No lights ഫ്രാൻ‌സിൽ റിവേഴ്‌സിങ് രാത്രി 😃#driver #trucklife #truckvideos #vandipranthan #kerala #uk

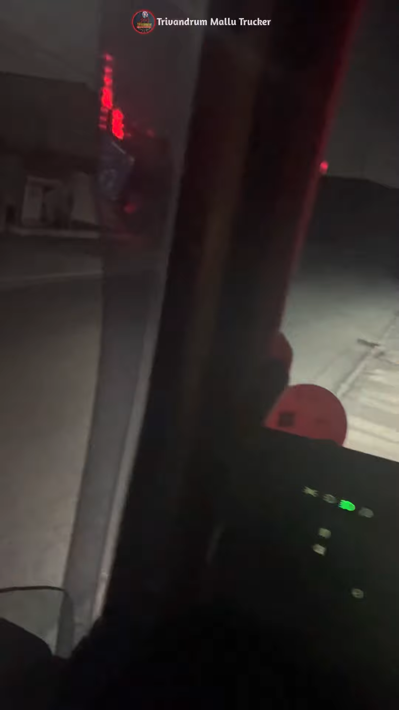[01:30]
ഇറങ്ങി ഇറങ്ങി നോക്കി നോക്കി കയറിയൊക്കെ പറ്റുള്ളൂ കേട്ടോ. അത് കഴിഞ്ഞാൽ ഒന്നും കാണാൻ വയ്യാണ്ട.